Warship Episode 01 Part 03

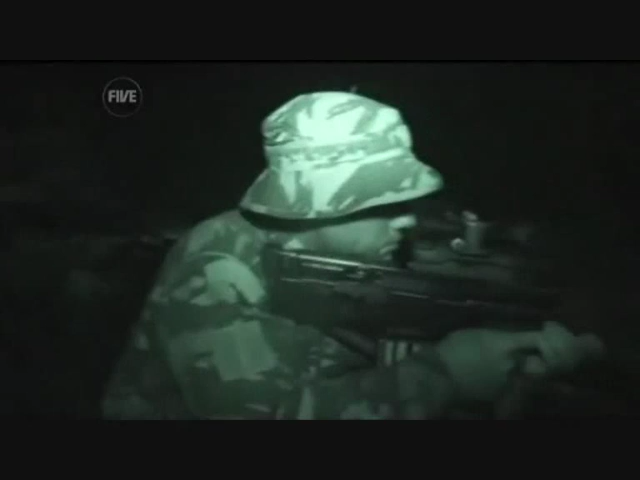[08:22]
Under cover of darkness, the marines have got into boats and are travelling up river to find where the enemies camp.
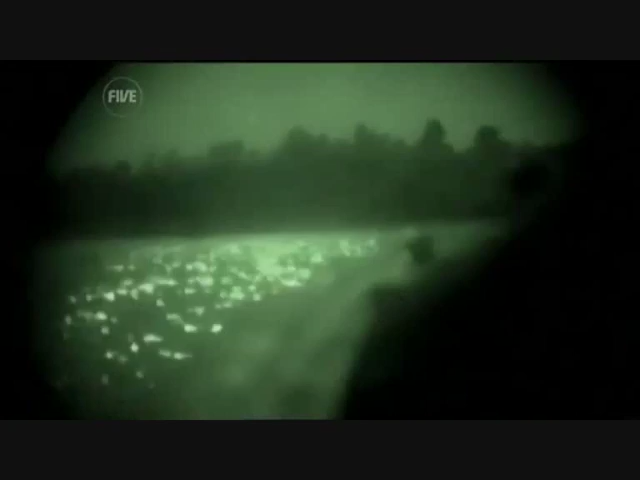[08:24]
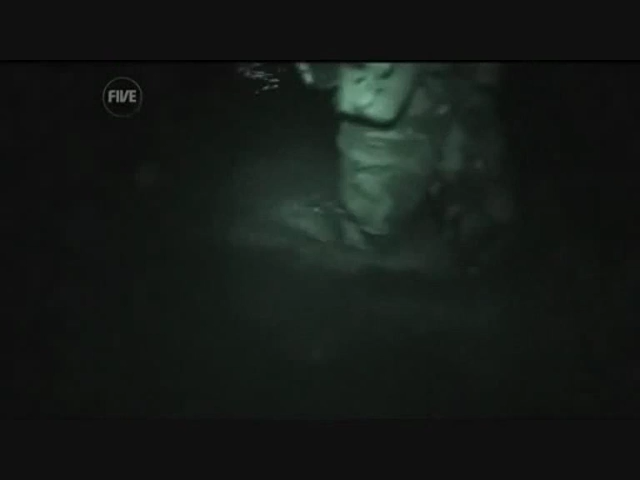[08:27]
Lieutenant Rob Garside is leading the recce.
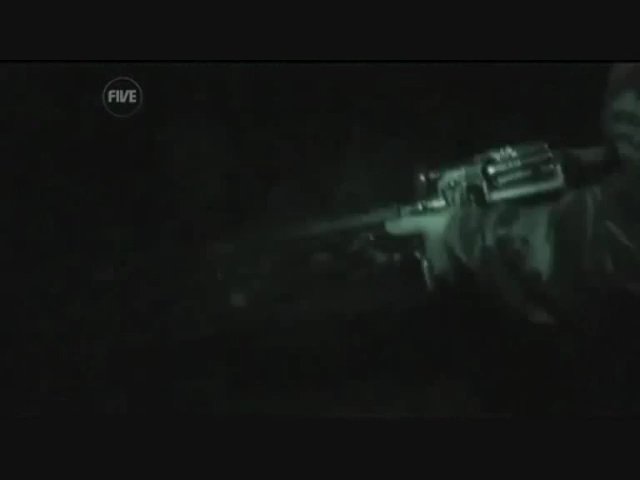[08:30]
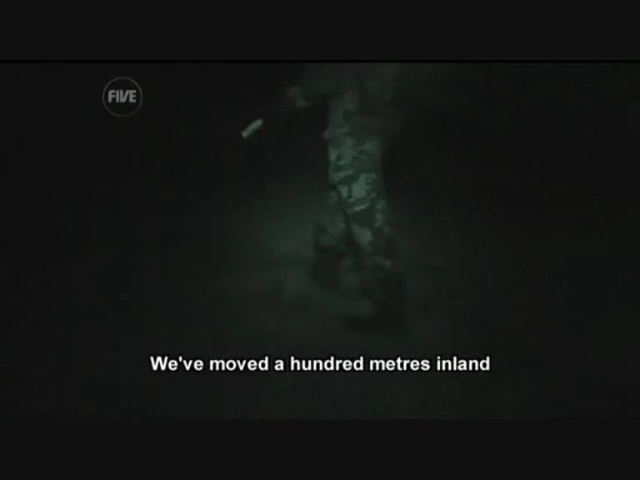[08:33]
We've moved 100 metres inland, and we've found some light sources that we're, we've just got a couple of guys checking out at the moment.
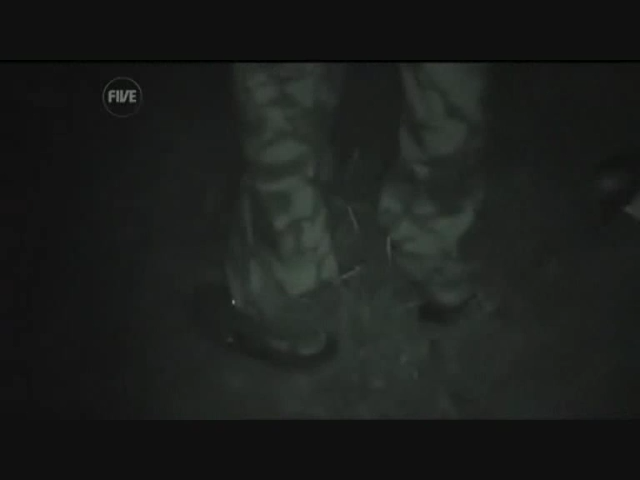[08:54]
Irish is on sentry duty. He's been told to look out for the marines.
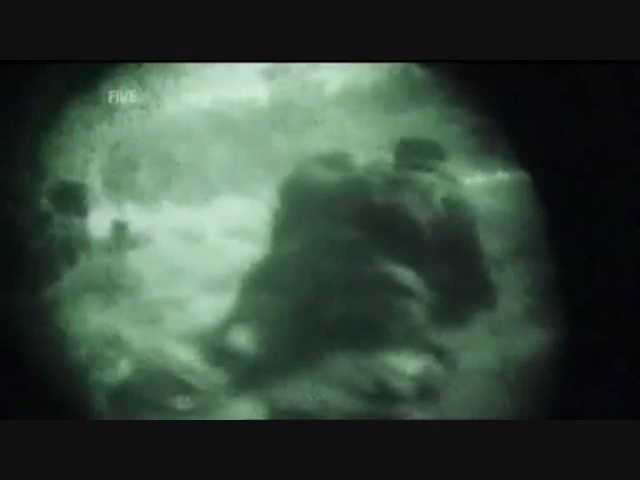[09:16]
Charlie Company is now only a few metres away.